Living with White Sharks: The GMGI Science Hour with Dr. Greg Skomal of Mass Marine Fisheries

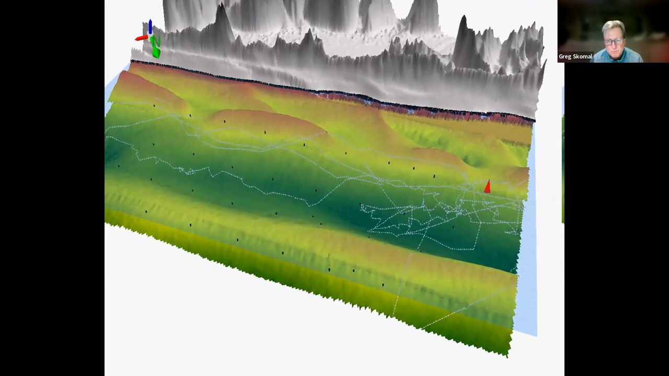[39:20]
And the colors, you can see, are reflective of depth. So, you can see this shark remained in the trough between two sandbars off that beach. And there's a big pile of seals that typically hauls out in this area.
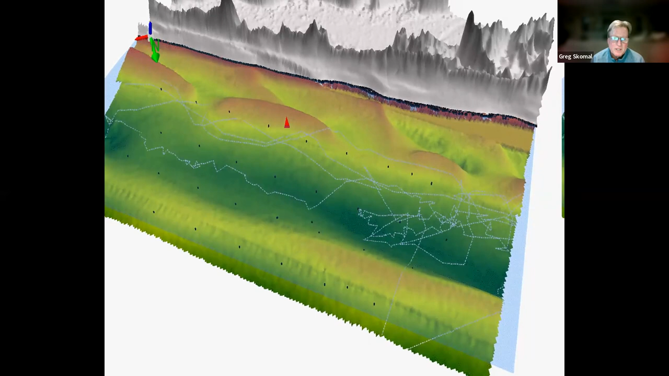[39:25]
So, this shark is lying in wait in the deep water in an attempt to ambush any seals that would be going offshore to feed. And they have to go offshore to feed. And so, the shark is using that deep trough to its advantage, you know,
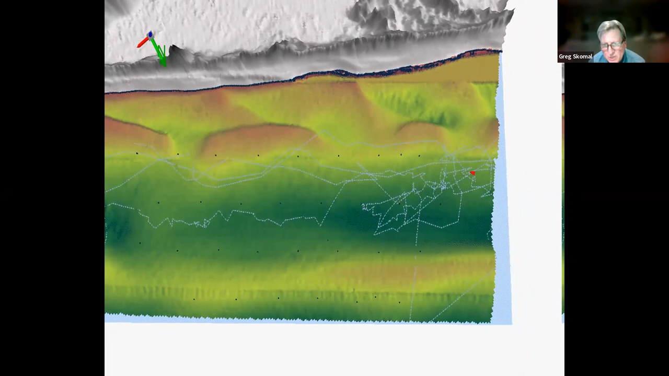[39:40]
and it's a great example of how any lifeguard working this beach, if they understand the topography of that beach, where are the sandbars, where are the water depths that are deep, and how does that change with tide?